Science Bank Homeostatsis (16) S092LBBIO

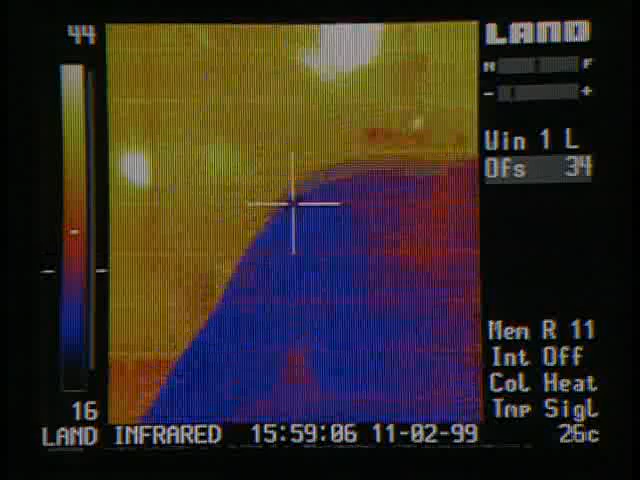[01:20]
Viewed through a thermal imager, cold spots, like his hands and nose, show up as blue or black.
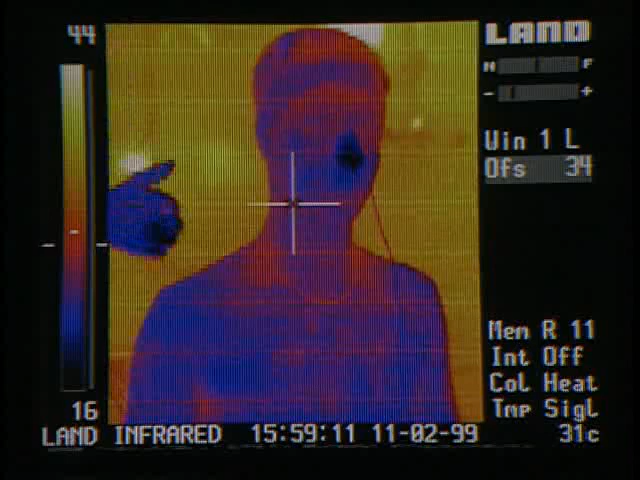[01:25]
The warm surroundings are orange and yellow.
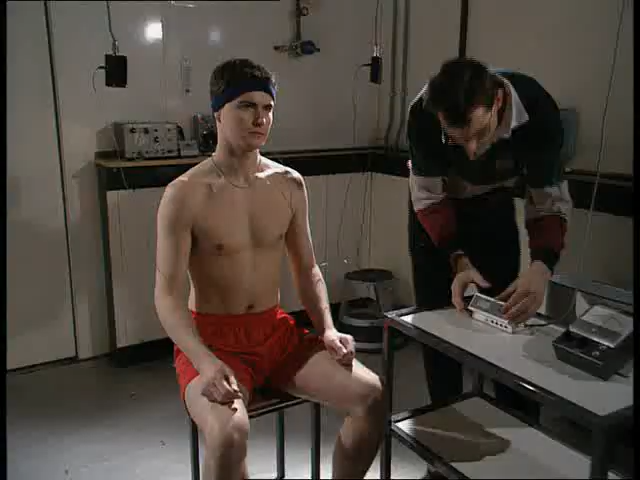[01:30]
The ear and skin probes are connected up. Then, it's time to sit back and relax. It doesn't take long for Jim's skin temperature to increase.
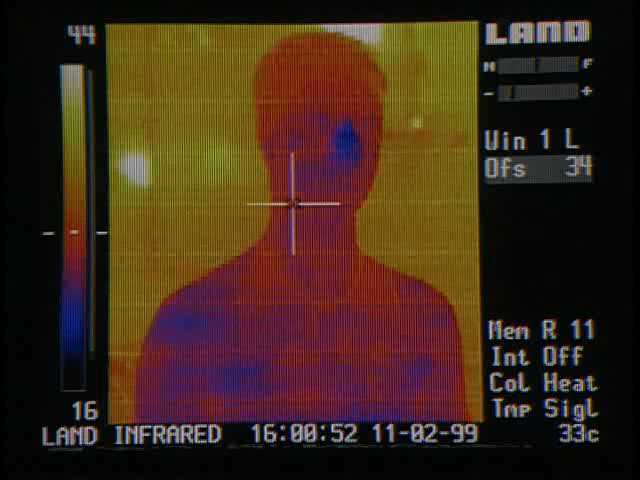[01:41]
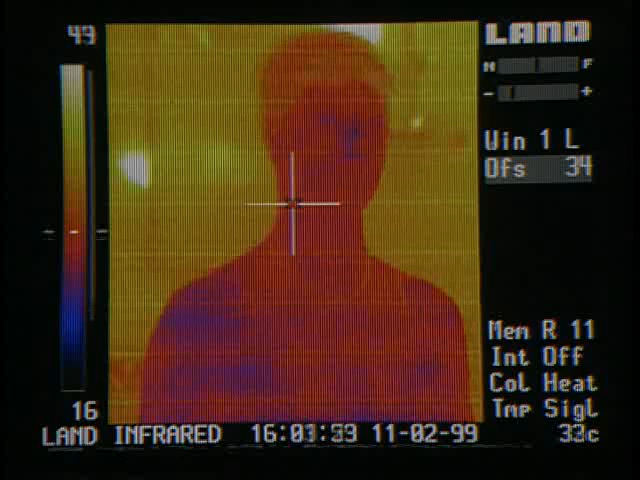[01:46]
After just four minutes, it's already 35 Celsius, and we'll keep on rising.